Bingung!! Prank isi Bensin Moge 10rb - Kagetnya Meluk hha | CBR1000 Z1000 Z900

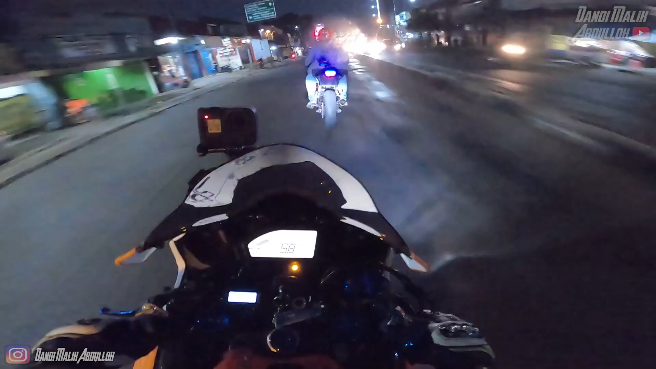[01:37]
Kok visor orang kayak tambah gelap ya? Emang gelap.
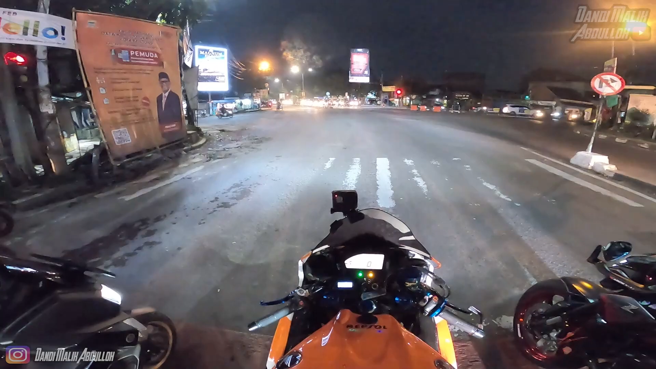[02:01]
Dekat rombongan anak-anak motor sebelah kiri jalan tuh. Nggak kelihatan dari sini? Itu deh, gelap. Motor nyala yang pinggir jalan. Cuman kelihatan motor-motor doang nongkrong. Polisinya ada di sini. Gelap. Bismillahirrahmanirrahim. Guys, ngeslip cu. Ngeslip cuy. Ngeslip. Spin.
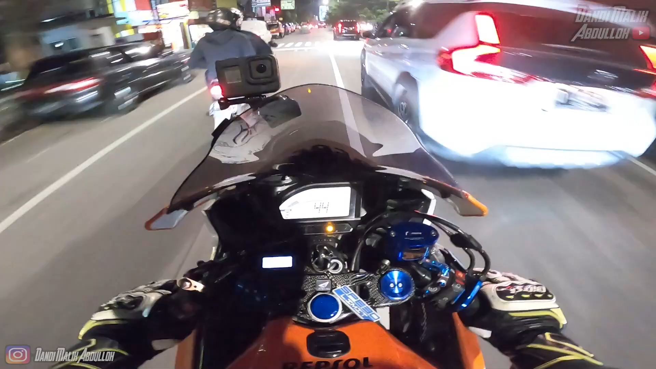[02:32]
Kepala renten, bapak-bapak, ibu-ibu, semuanya yang ada di jalan. Kenapa dari ini kita juga aja kayak air? Gila, gelap banget. Depan dong, depan. Depan-depan cuy, gelap banget cuy. Iya, depan tapi ngebut lagi. Mana ada orang 50 ini pelan-pelan. Ada pembatas, sabar, kalau pembatas. Sok. Pajaronya ngelokin. Sok, santuikin. Langsung gitu.
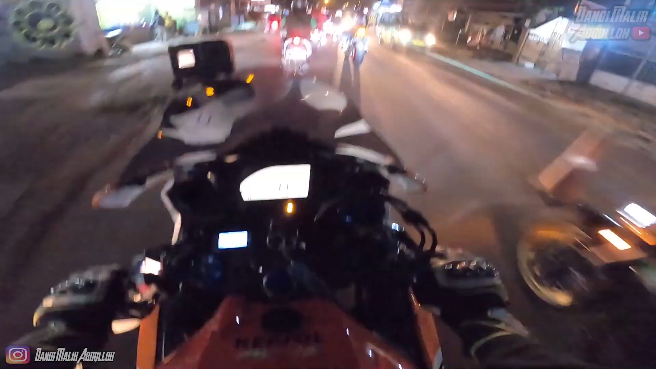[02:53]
Oke, sen kiri pada mau kemana sih? Enggak, orang nggak pake sen nih. Si Reza doang tuh sen kiri, jalan di tengah emang kampret. Apaan sih? Sen kiri mau kemana sih? Sen kiri, jalan di tengah. Lain sen kiri kanan, gimana dong? Lain kiri kanan, ganti-ganti setiap 5 detik. Manual tapinya.
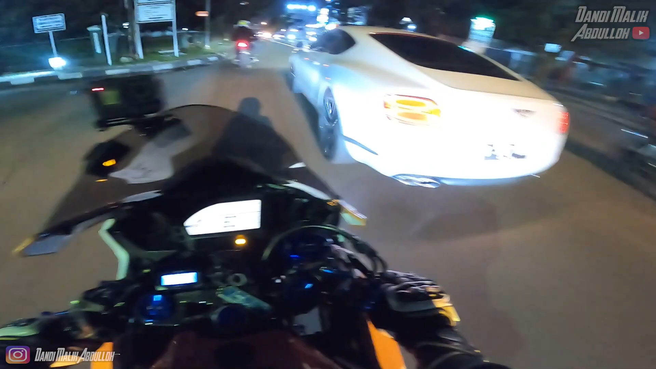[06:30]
Stop. Iya, bulat ya. Enggak kelihatan, ya. Pak, lampu depannya, Pak. Gua kira gua tilang itu gua itu lampunya yang bulat ada dua, yang oval ada dua, ya. Belok kiri. Taram, tentukan. Enggak mati indikator bensinnya, tapi enggak apa-apa, ini cuma buat iseng-iseng doang. Jangan beri stabil enggak dong. Apa? Beri stabil enggak? Jangan, enggak usah. Mas motor, hati-hati, Barda.
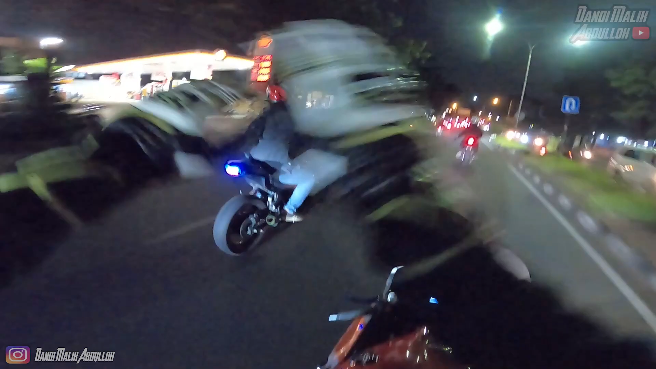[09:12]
Oh. Kampret digeber dong. Hati-hati. Tuh hijau tuh pas tuh. Hati-hati mah pren. Res, kita koneknya berurutan. Berurutan. Oke, kita enggak perlu reconnecting berarti. Enggak perlu. Oh, kayak aman sih. Mana di kanan, Ren? Ada jembatan.
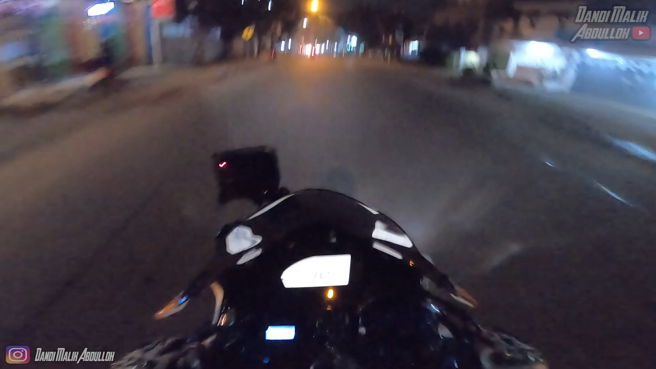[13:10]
Oh maaf nih. Gak kelihatan dia baru nyebrang. Wah, dia dari situ. Nyantai banget. Makanya. Untung masih bisa ke kontrol kemana-mana.
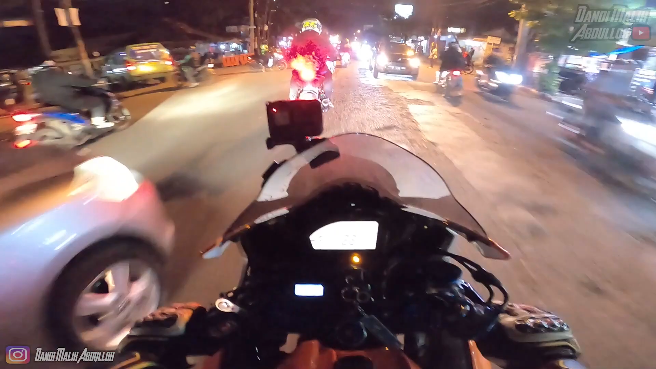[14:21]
Ini chaos banget jalannya. Emang di sini paling chaos? Emang. Oke, selamat berpisah Kakak Resa. Selamat berpisah Kakak Dandi. Dadah Eca. Dadah Eca. Jadi kalau Dandi lurus.